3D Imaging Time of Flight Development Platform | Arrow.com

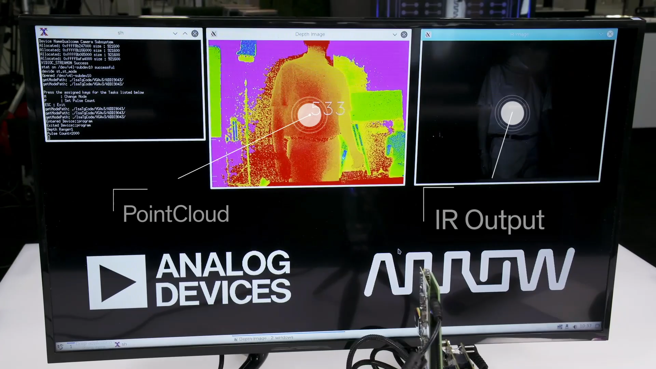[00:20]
With 3D time-of-flight users can create a depth mapping of objects within the field of view and is a key solution used